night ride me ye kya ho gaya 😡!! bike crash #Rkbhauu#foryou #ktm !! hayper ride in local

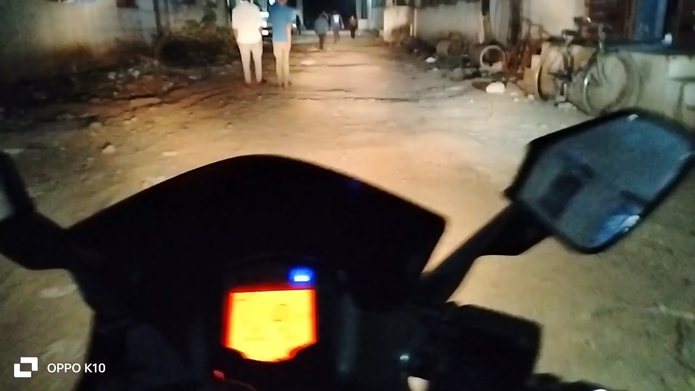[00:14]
अपने बाई अपने बाई तो चलते हैं भी फटा-फट से तो बहुत आप आपको सीधे ऑफ रोड रागे रहे हैं मलफ सीसी रोड में यह हाल है इतने
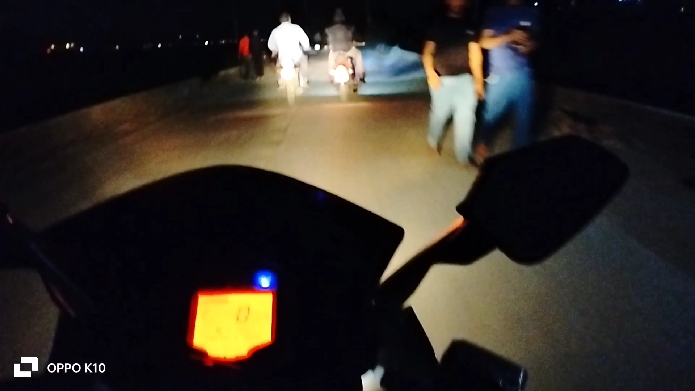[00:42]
मस्त मस्त प्यारे प्यारे घट्टे घट्टे हैं यह देखो बड़े बड़े बाई जो सली डले हुए है ना रोड पे है तो भी दीख रहे है बराबर से और नाइट
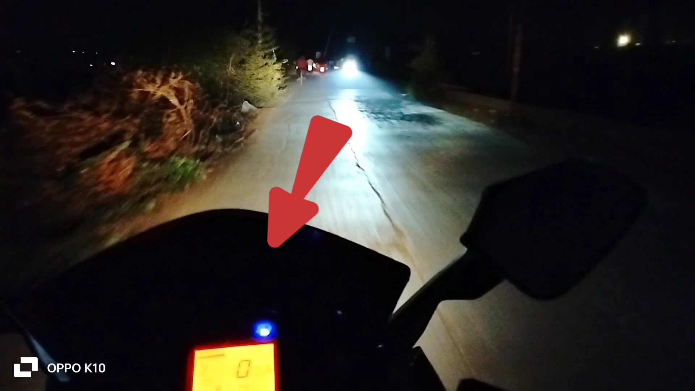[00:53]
राइट पे निकलते ही अपने साथ गंदा सीन हो
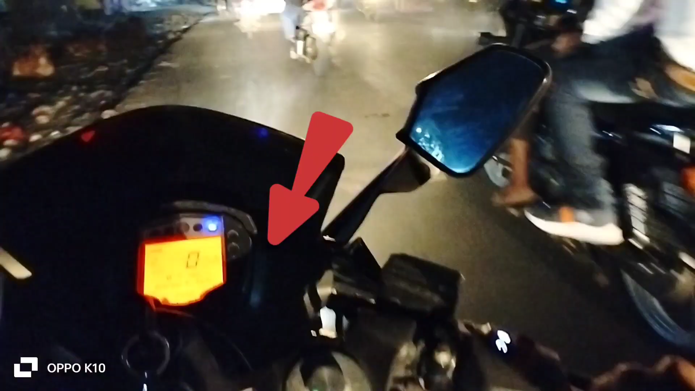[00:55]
गया बाई अपने मीटर पे स्पीड
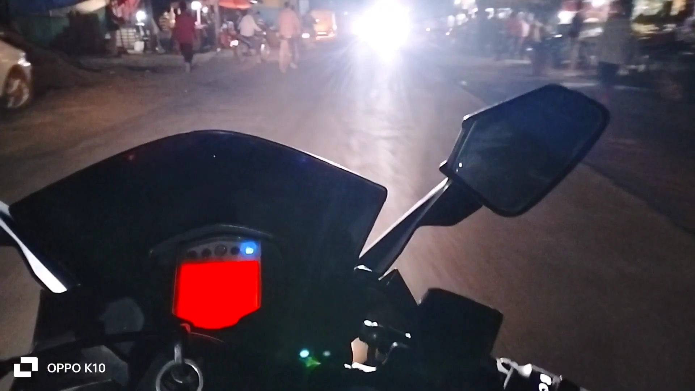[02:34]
ना ओ भाई साब देख रहे हो गाईस मदलब हलका सायार इतनी जल्दबाद जी में कहां रहते हैं लोग पता नहीं भाई दिख रही है
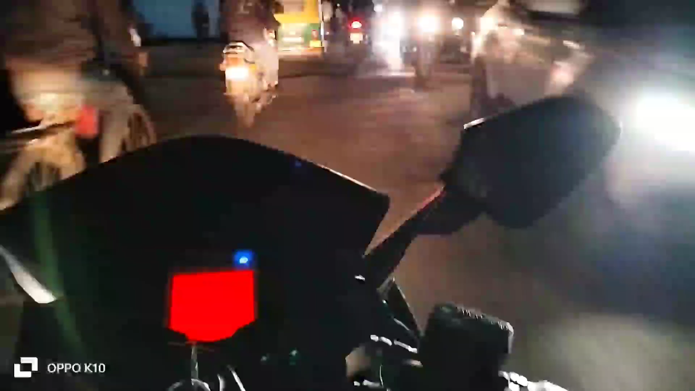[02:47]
कार आ रही है उसके बाद भी भाई रूम
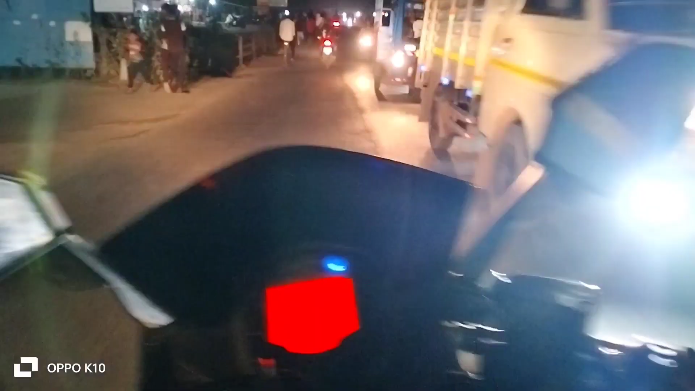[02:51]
ही तो जाने है थोड और नाइट के टाइम पर बात अलग हो जाती है अरे सारी रोड में गड़े हैं बट कोई वांदा नहीं आदत हो चुकी है हमें तो अब देखते हैं भाई साब क्या सीन होता है अपने साथ तो पहले नाइट राइट के गंदा
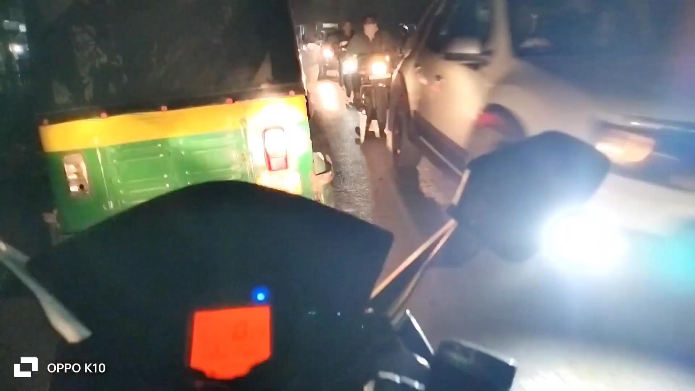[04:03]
हमाई है यहार जगे है रोड़ यदि सही है थो पर अराम से चलना नहीं बनता है लेकिन रोड़ यदि खराब है तो ब्खंस ते इतना तो बनता है है खो
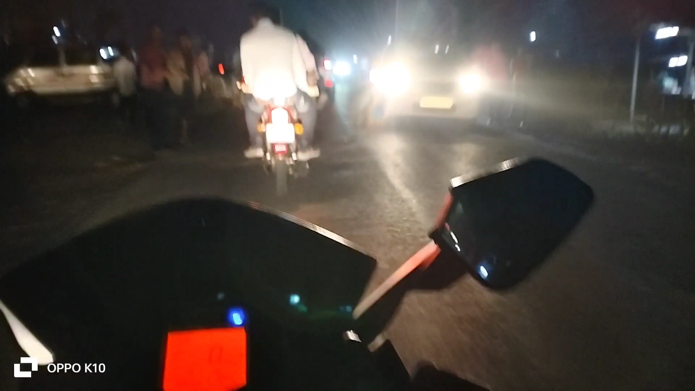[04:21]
देख रहा हूं अब ही तक इत्नी भी गाड़िया आई यह एक EG कर दा कि यह बीयो का यह भी प्लेंडर क्या ही बोले यह देखों यह त्रीपल इंग्स प्लेंडर बज़ की है को हुआ prob